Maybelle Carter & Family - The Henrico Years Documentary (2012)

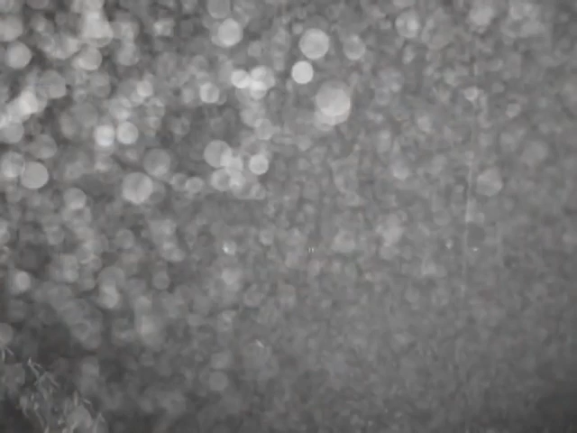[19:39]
pouring down rain, and Maybelle was known for driving wide open. She didn't know but one speed because they had to get where they had to go, and a lot of times not very much time in between, you know.